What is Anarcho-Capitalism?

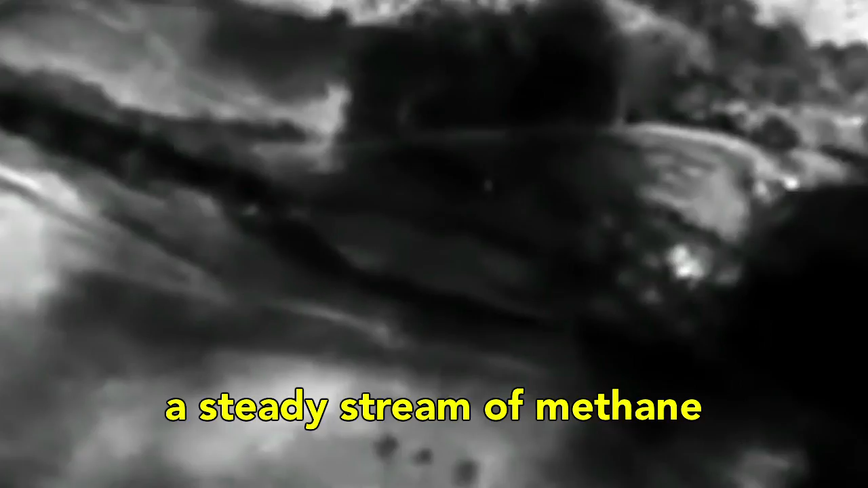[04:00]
For months now, a steady stream of methane has been spewing out into the Eliso Canyon underground natural gas storage facility, causing a slew of health problems for local residents.